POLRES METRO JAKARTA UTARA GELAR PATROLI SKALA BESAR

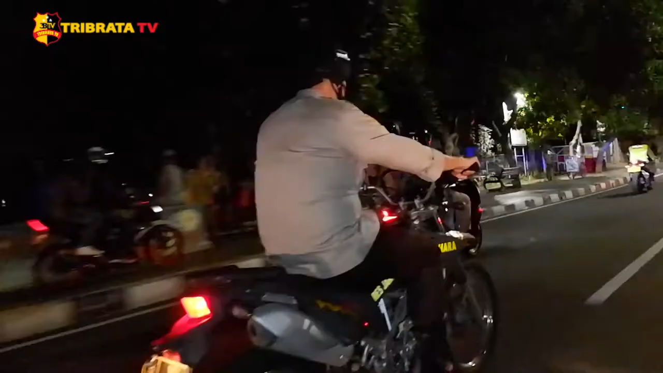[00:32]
dan Pluit Patroli ini dipimpin secara langsung oleh Kapolres Metro